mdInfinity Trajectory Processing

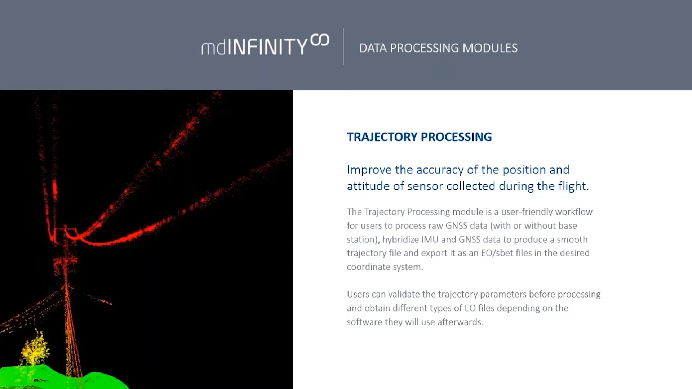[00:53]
So we produce an EO file or an exterior orientation file that you can then bring into your photogrammetric software and build your orthomosaics. And with the LiDAR step, this would be followed by the georeferencing of that trajectory. So you'll take the trajectory side of things and then produce your LAS point cloud in the next step or the next module, which is our georeferencing module.